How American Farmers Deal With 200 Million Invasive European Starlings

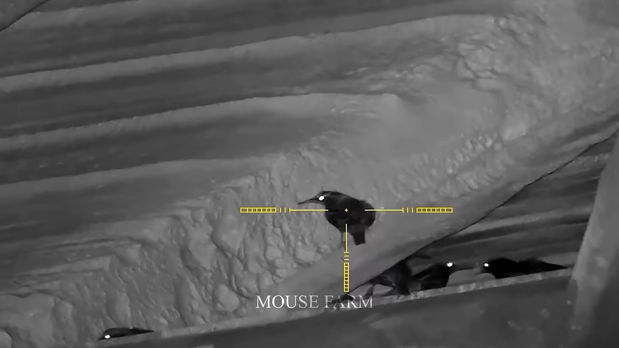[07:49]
These birds often seek refuge and rest in
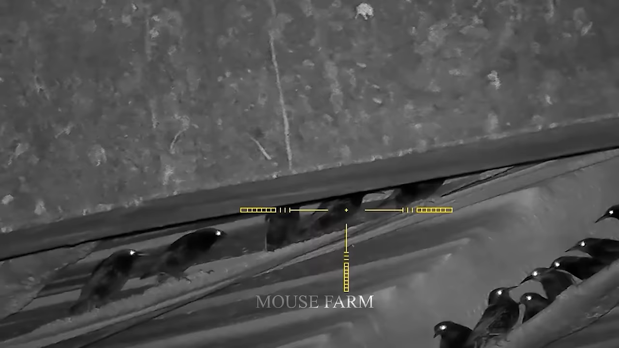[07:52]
the nocks and crannies of the farm buildings at night,
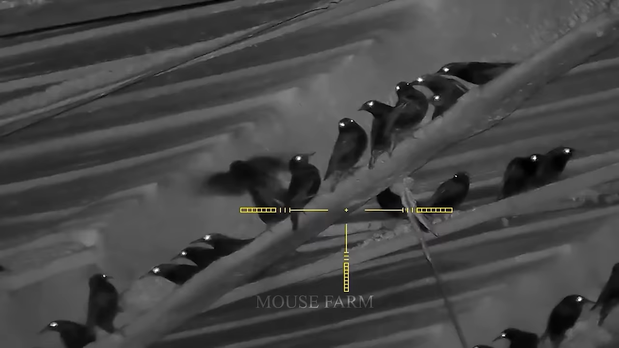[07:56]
making them more vulnerable to predation than during daytime movement and foraging activities.
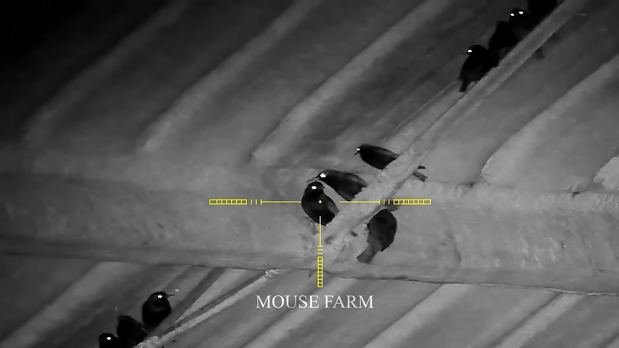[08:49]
Several factors contributing to the ease of night hunting for European starlings. First, these birds are often less vigilant at night because they are less concerned about natural predators.
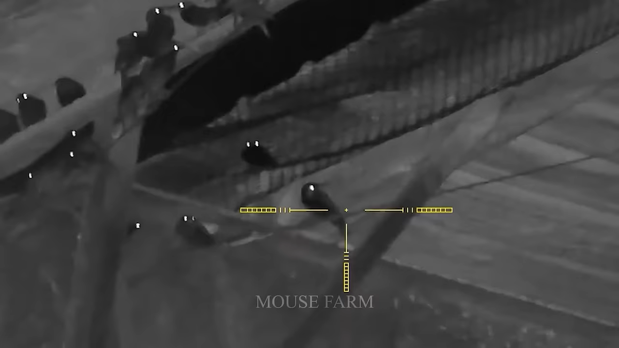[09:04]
Second, European starlings tend to fly more slowly at night, making them easier targets for the hunters.
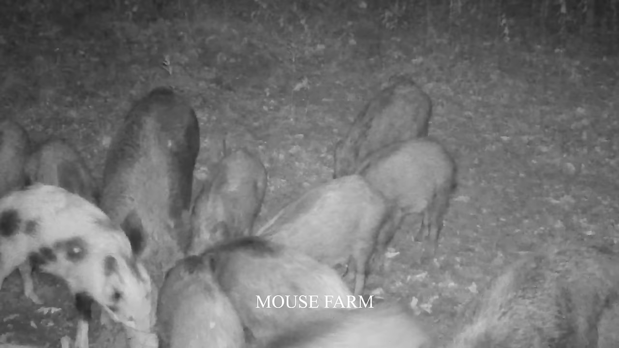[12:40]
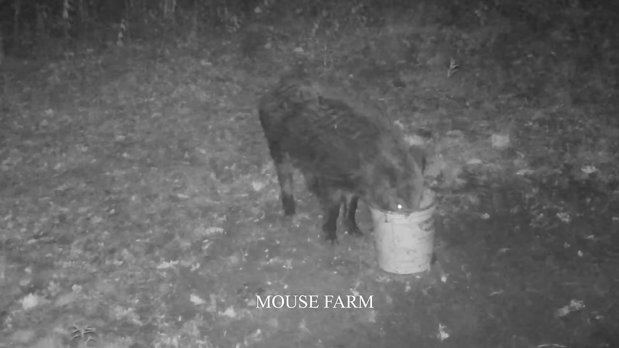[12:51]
Wild boars are active mainly at night. When it's dark and few people are active,
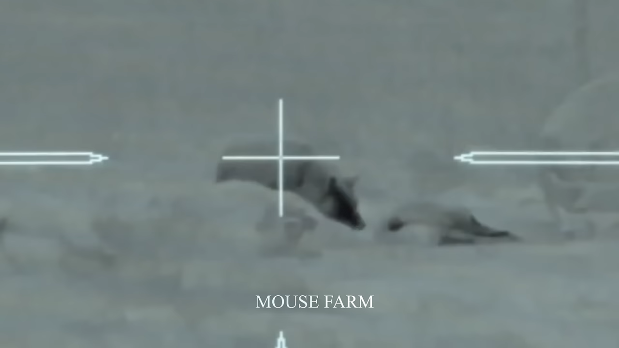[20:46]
As of July 1, 2024, they often attack livestock at night, when cattle are resting and sleeping.
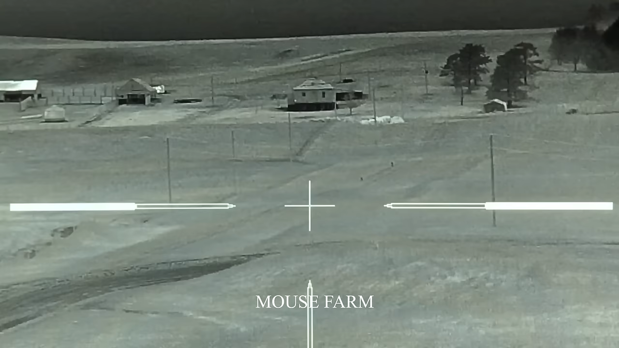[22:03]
They choose a convenient location to have an overall view of the free-range calf farm.
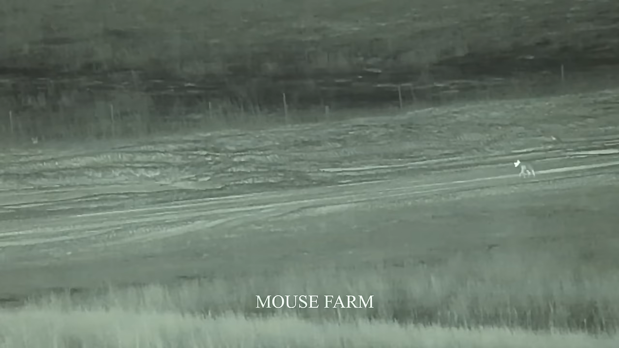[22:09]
In this position, the rate of shooting them at critical points is very high.
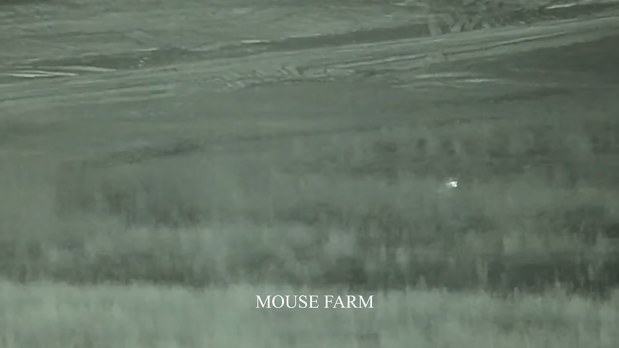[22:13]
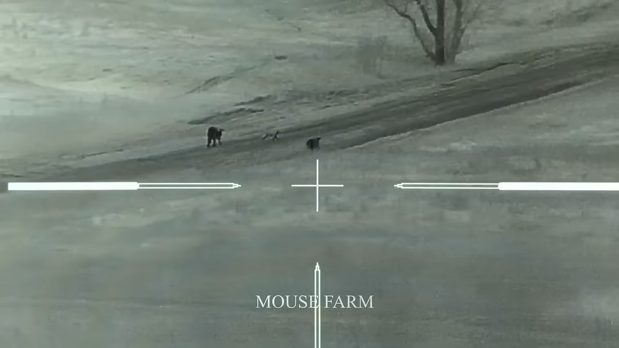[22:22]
When coyotes appear, observe and monitor them carefully,